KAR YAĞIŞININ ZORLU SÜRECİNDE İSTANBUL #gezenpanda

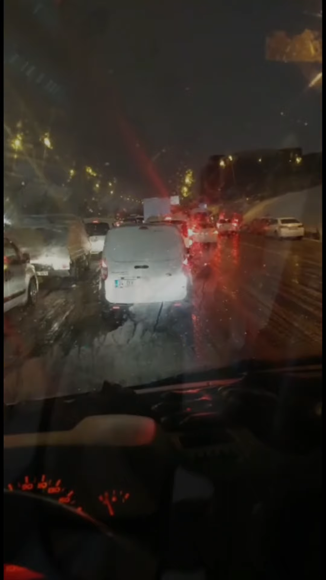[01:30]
Otogardan Habiblere giden sapak, otogarın önünden Habiblere giden sapak, yol kilit gitmiyor. Arabalar geri dönüyor.
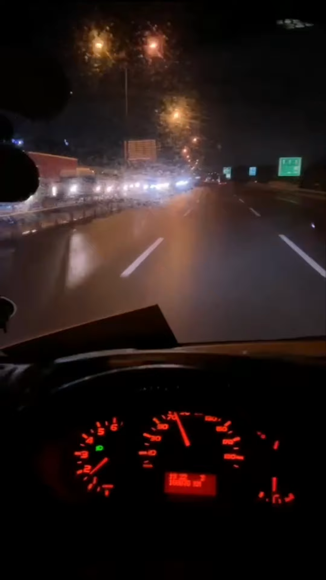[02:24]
Abi Şekerpınar gişelerini orayı kapatmışlar komple yolu. Konvoy gidiyor böyle. Yol kapandı.
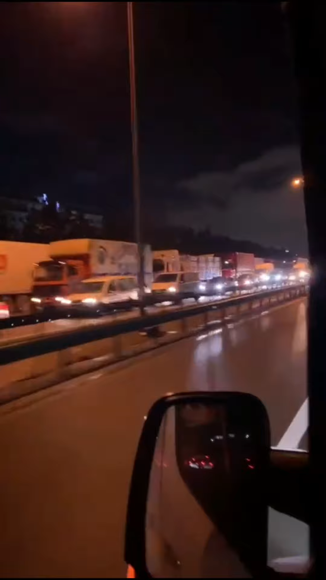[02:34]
Konvoy nereye vurmuş?
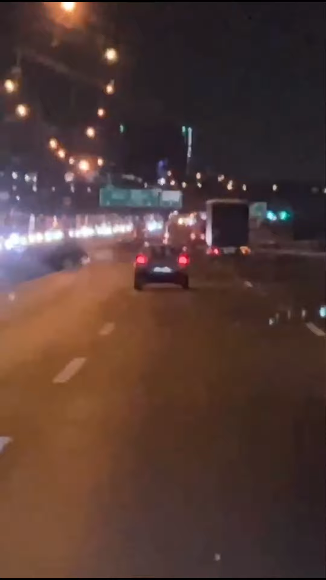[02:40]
Allah sabır versin.
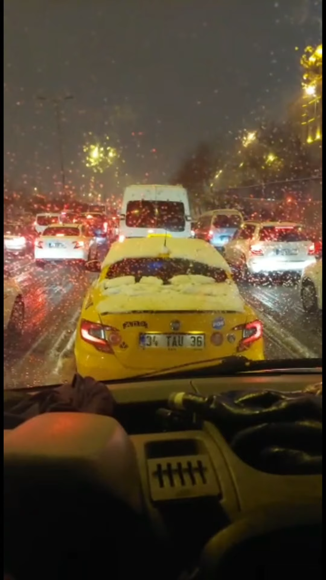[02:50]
Otogar Mahmut Bey 2 telli ana yol kilitlendi, gitmiyor. Tamamen durdu. Kontak kapattık.